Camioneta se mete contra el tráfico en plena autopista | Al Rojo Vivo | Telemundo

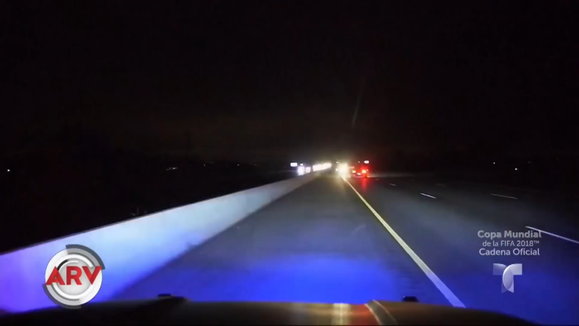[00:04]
Y miren nada más, al chofer de esta camioneta se le ocurrió manejar contra el tráfico en una autopista de Wisconsin para huir de la policía.